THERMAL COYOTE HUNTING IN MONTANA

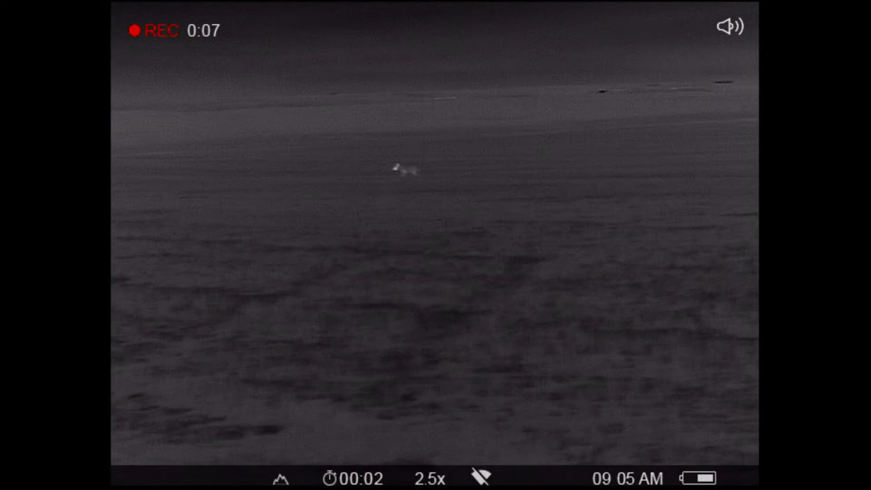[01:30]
Good shot. Nice shot. Nice shot.
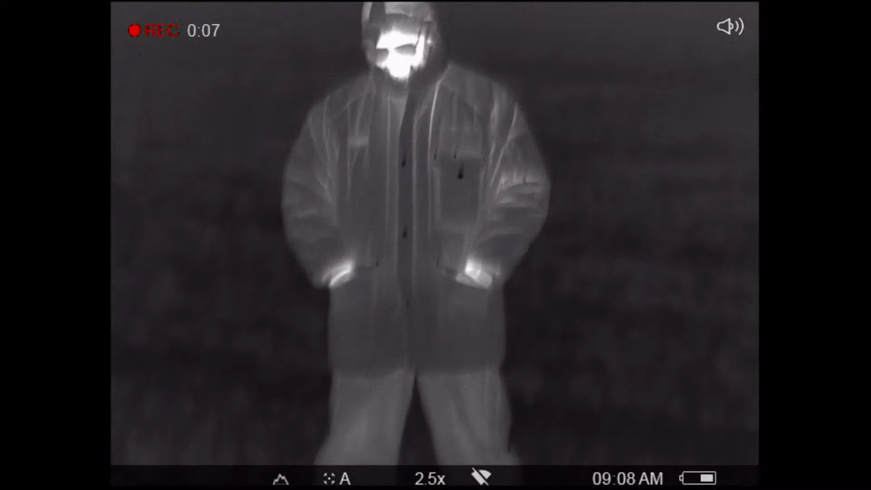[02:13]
This guy's taking his last little breath.
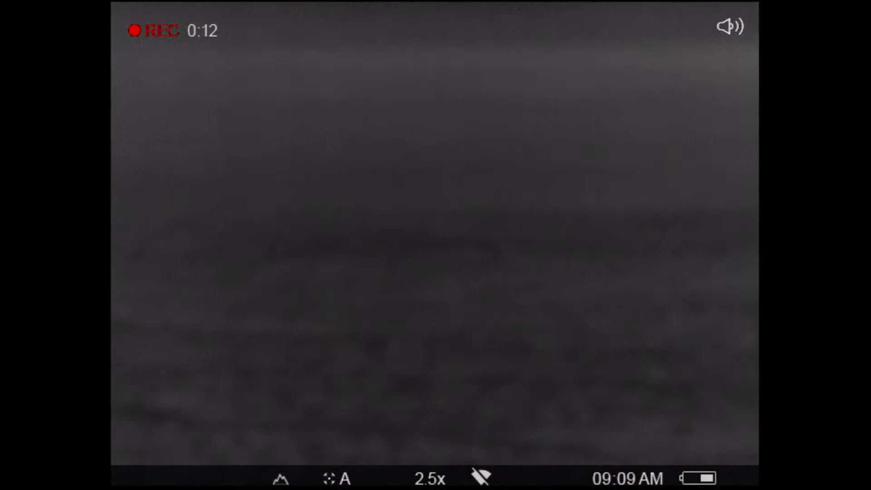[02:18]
We're out in the middle of a field.
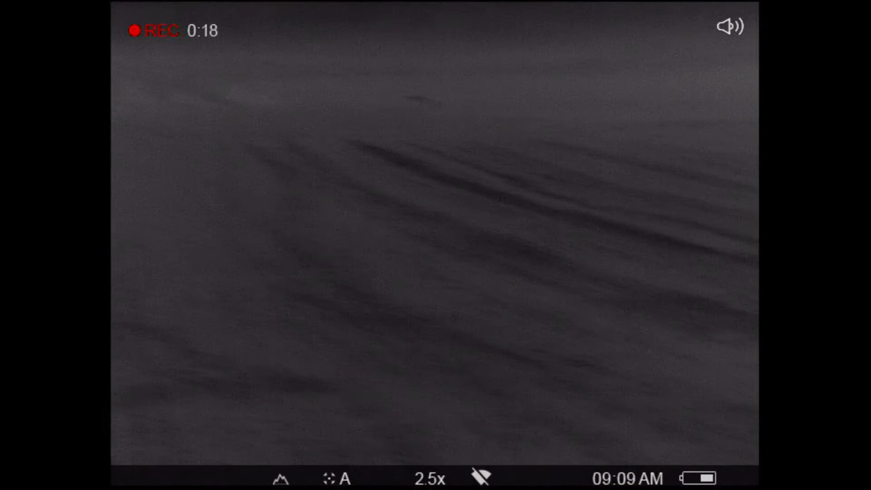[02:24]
I mean the biggest field I don't know how this coyote came out of nowhere But he came out of nowhere
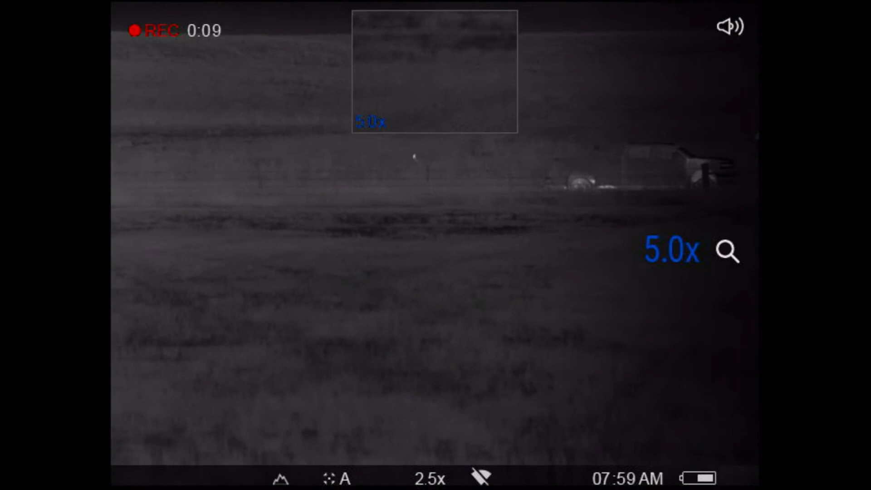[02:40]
He's talking. I think it's closer
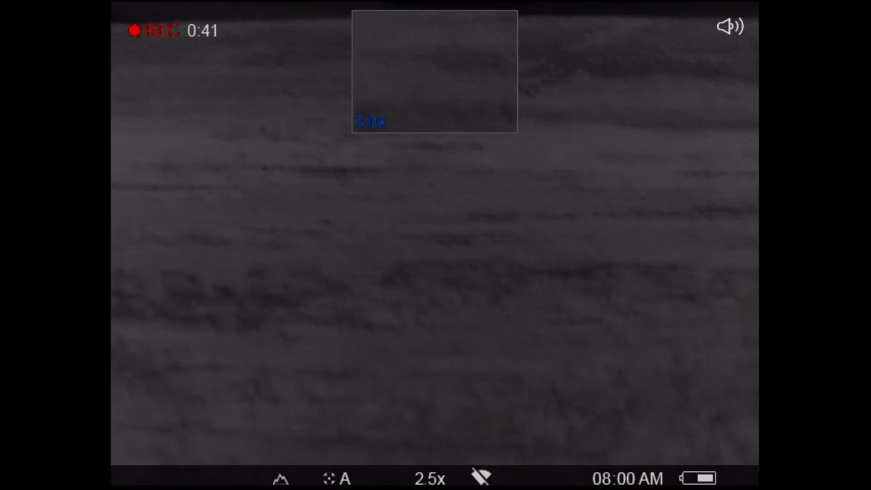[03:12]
You ready? Blast him. He might come in.
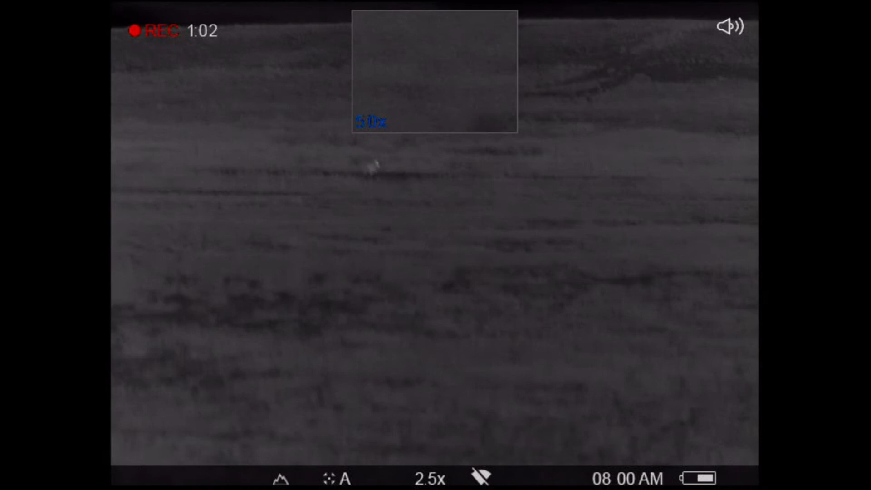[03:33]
I hope he's out there. Dang it, he's gone. Woo! Woo! Woo! Woo! Don't shoot, don't shoot